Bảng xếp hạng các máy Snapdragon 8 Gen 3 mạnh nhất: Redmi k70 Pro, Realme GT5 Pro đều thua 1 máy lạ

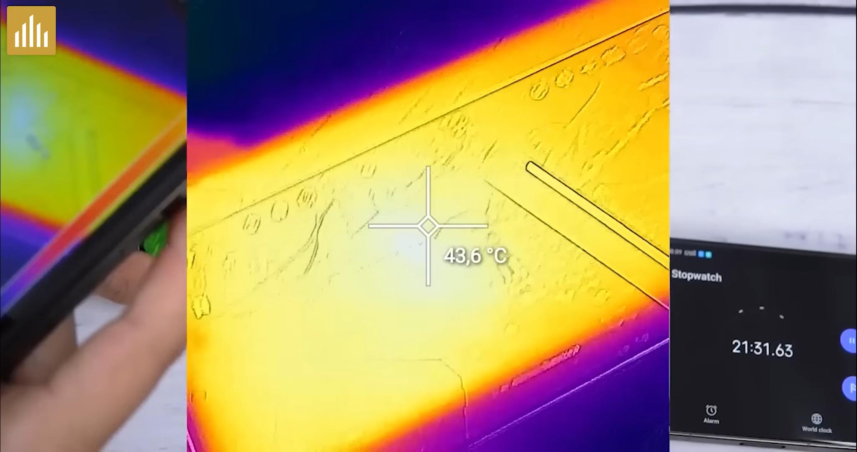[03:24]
On screen: spot 43.6°C
máy sẽ nóng lên 4,3,7 độ C Không quá nóng đúng không ạ
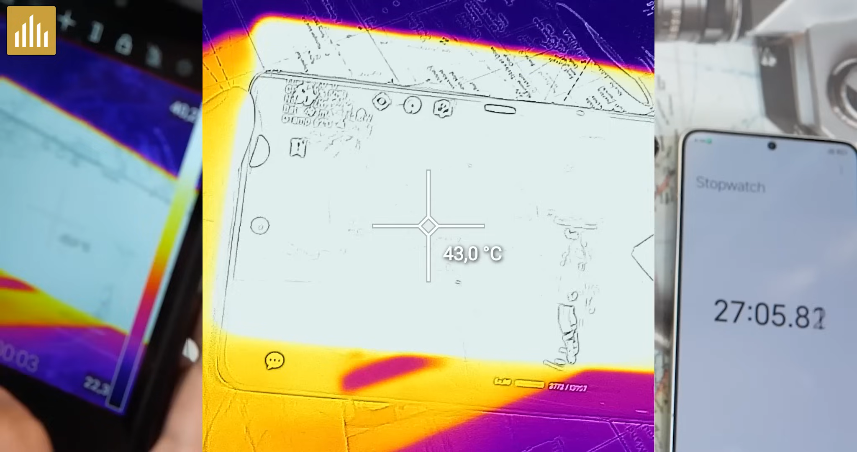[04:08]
On screen: spot 43.0°C
Thế nào em Rumi lại cho ra kết quả ok hơn Và khi mà chơi game nặng như vậy Thì máy sẽ nóng lên là 43,9 độ C Mình chắc chắn